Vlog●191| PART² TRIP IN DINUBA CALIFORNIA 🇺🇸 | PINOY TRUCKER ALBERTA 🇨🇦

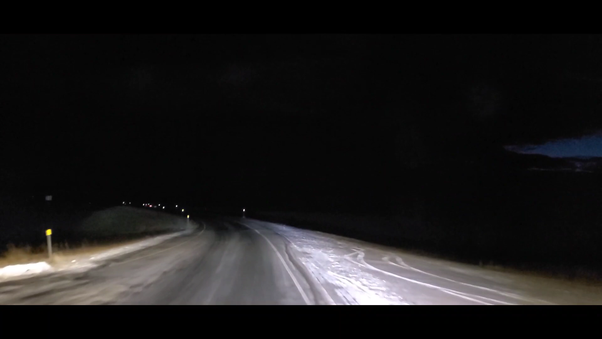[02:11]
Sa mga bagong driver dyan, after Butte, mayroong magandang rest area. So, don't you worry. And you will be safe for your e-log.
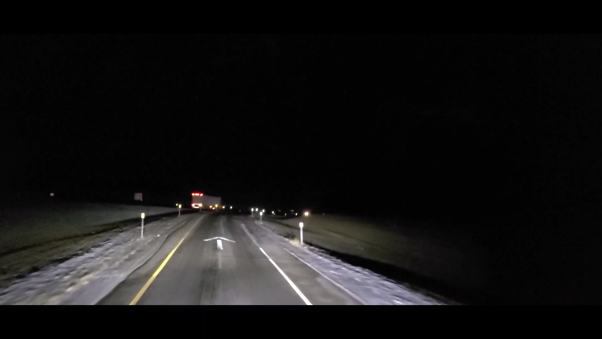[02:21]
And you can enjoy your rest day. Alright guys, so nandito tayo ngayon sa may Twin Falls, Idaho.
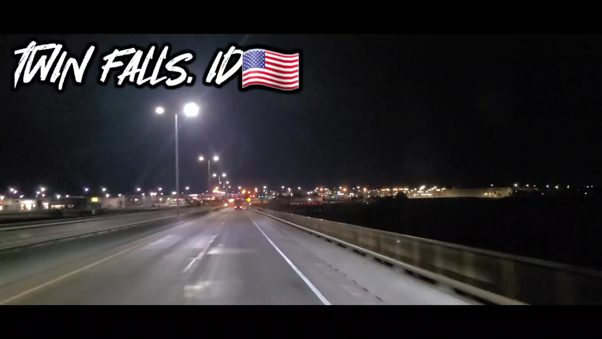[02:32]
In 1 kilometer, turn right on Pole Line Road. So ito yung bayan ng Twin Falls. Hindi tayo totally darating doon. Kasi mag-right turn na tayo dito sa may truck road.
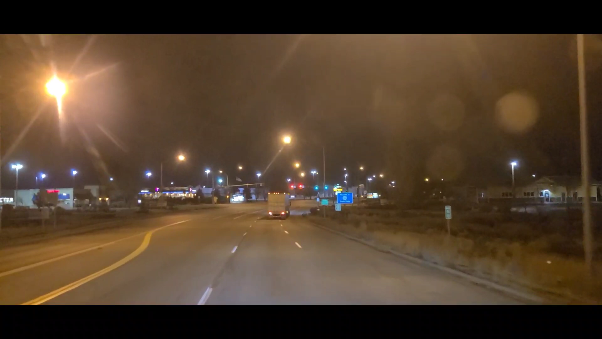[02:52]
Yung tuloy na dinaanan natin, maganda yun pag ano sa araw.